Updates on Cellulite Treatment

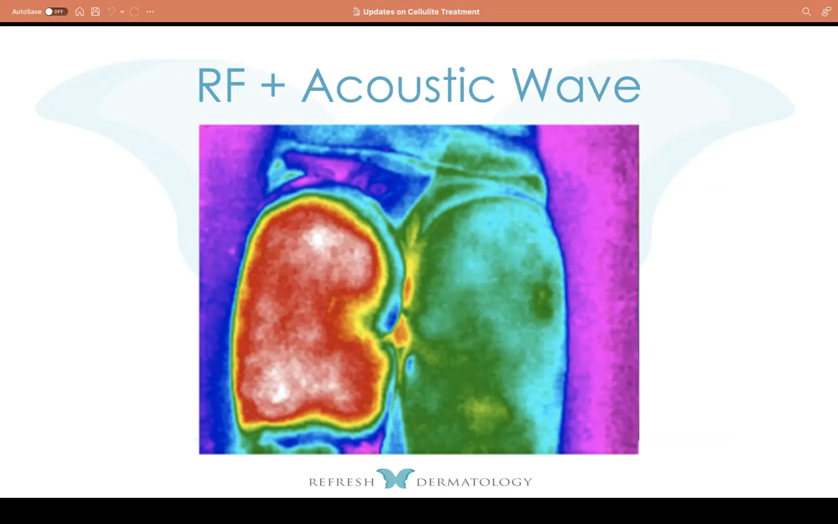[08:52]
we saw that the biggest difference when you're doing a combination therapy like this with both the radiofrequency as well as the pressure wave, there's more uniform improvement of the overall blood flow to that particular area, in this case, treating the buttocks and the thighs. Several clinical trials have been performed to show an evidence that this is an actual improvement.